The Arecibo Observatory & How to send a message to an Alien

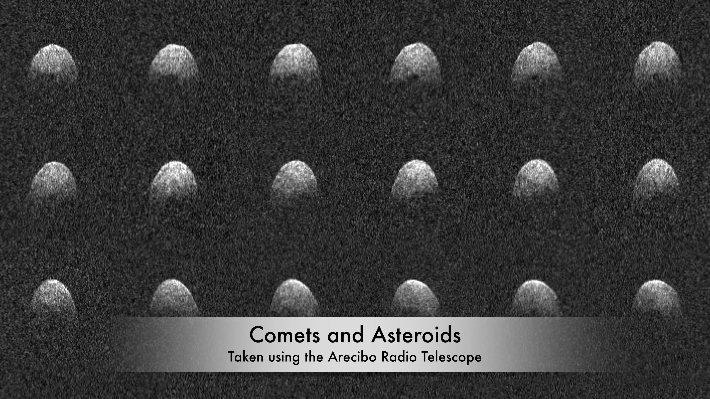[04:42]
The observatory was the largest radio telescope in the world, capable of sending and receiving radio messages.